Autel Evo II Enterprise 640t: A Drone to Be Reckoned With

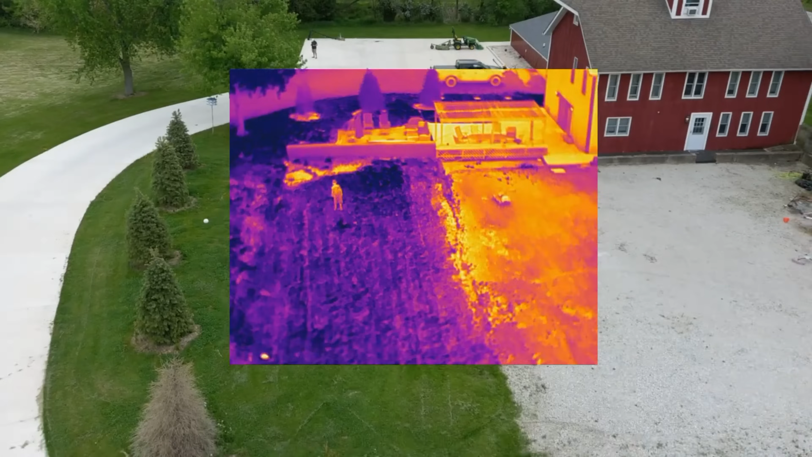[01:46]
And this thermal sensor, you can't really say too much about it because it's just incredible. 640 by 512.
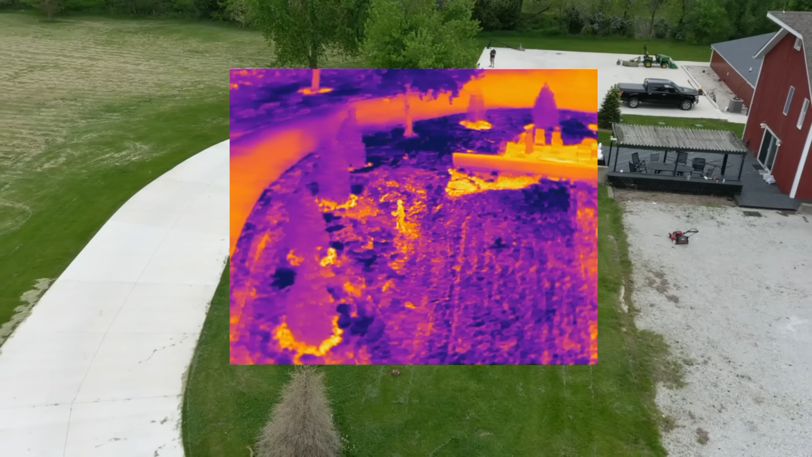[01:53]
So that is the highest resolution you can get right now on the market on a drone, especially this size.